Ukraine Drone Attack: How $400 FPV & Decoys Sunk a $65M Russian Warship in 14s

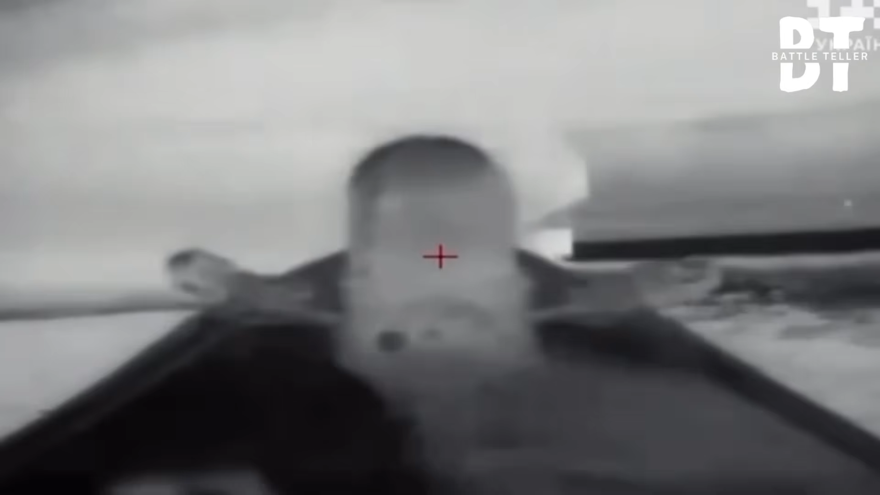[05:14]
Every move predicted. Every second controlled.
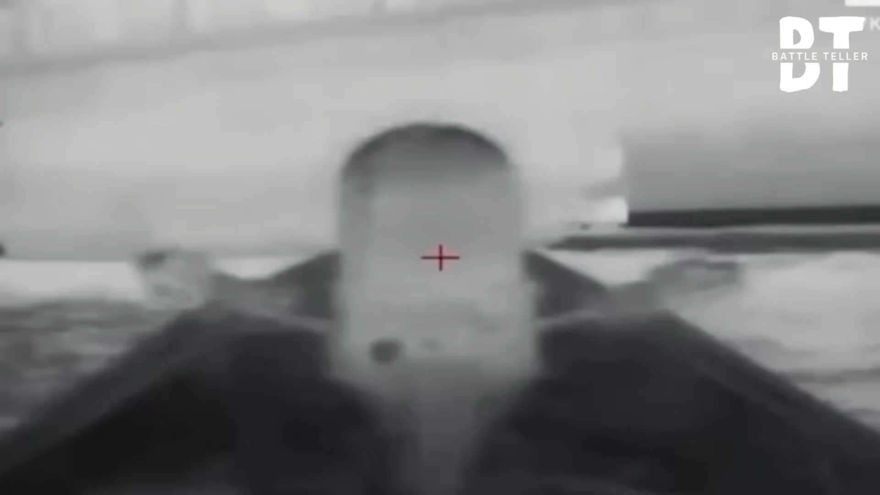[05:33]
Then, out of nowhere, the first Magura V5 slammed into the ship's stern.
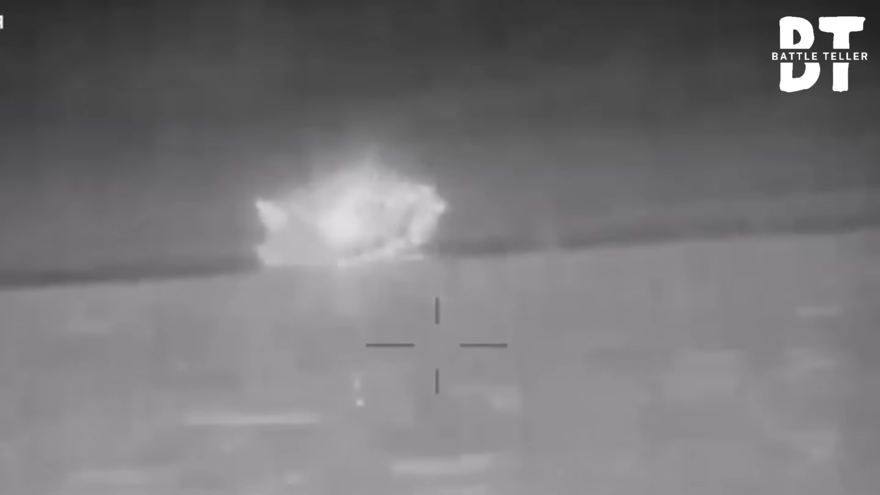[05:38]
The second hit the command deck, tearing through steel and electronics.
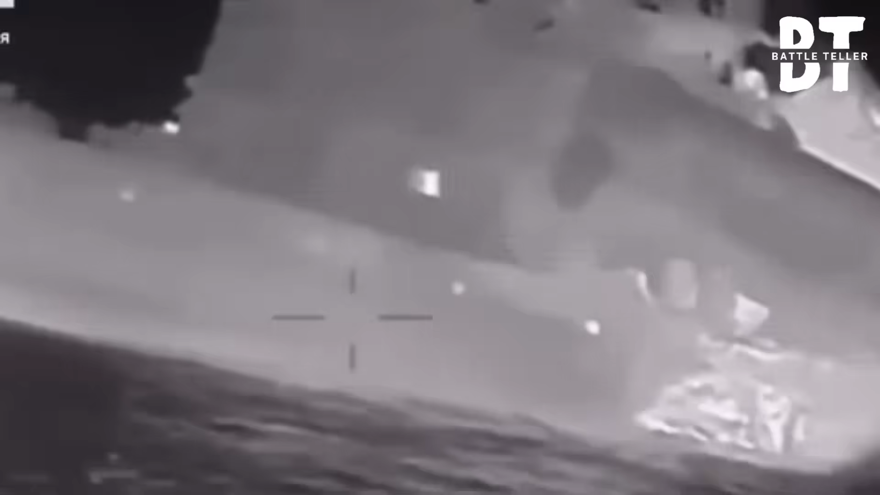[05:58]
Flames climbed 50 meters high as secondary blasts tore through the vessel.